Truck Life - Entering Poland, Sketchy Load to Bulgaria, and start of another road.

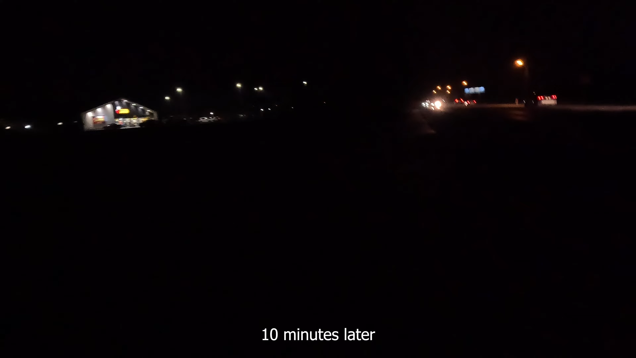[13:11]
there is a shop so today
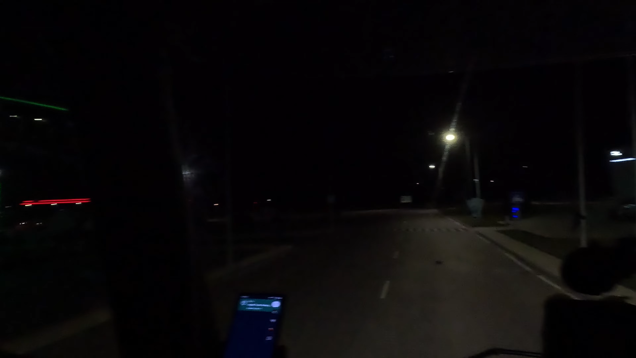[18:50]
okay so I don't see any people I guess we have to take a ticket or pay here already I don't know we'll see
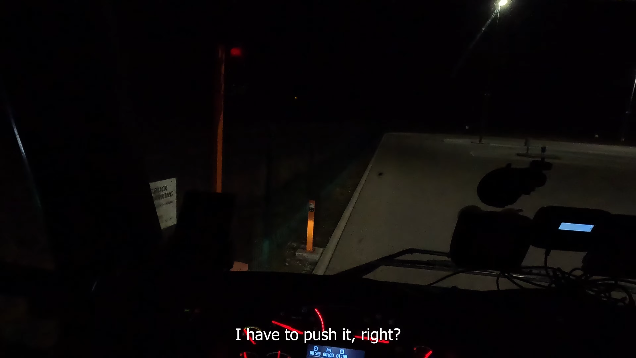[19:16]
I have to push it right yeah oh shit it's too far away oh fuck ah okay
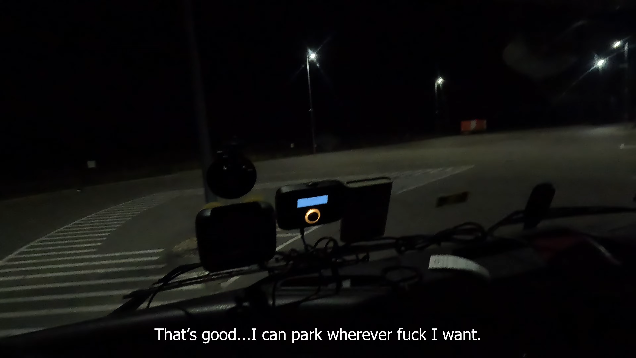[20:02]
that's good I can park wherever fuck I want
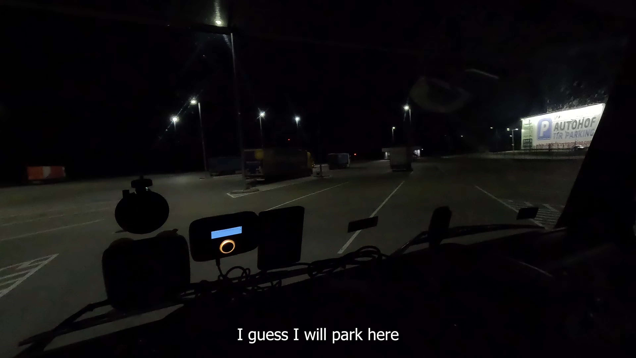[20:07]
I guess I will park here
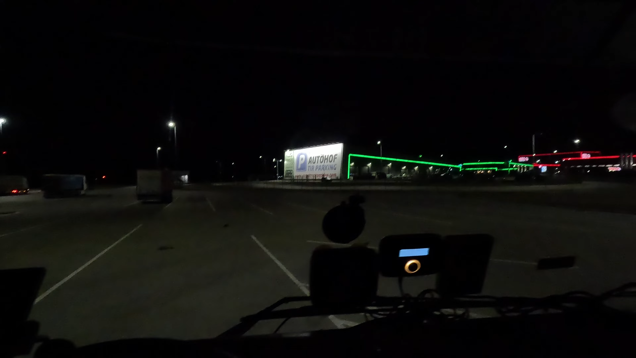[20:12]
because it's close to toilet and it's cold outside not so close to this guy right here is okay that's good that's good like that but and now and now to go for it well that's good that's good